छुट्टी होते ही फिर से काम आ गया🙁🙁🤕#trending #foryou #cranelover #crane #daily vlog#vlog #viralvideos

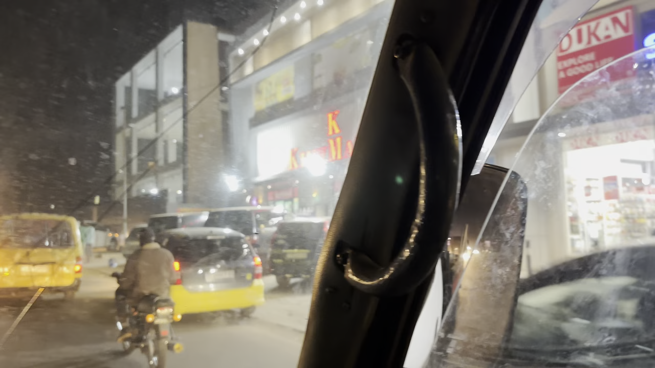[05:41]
और यह जो है ना हम जो एरिया है हमेशा ट्रैफिक से बढ़ा रहता है अब यहां से हम आगे से लेगे लेफ्ट है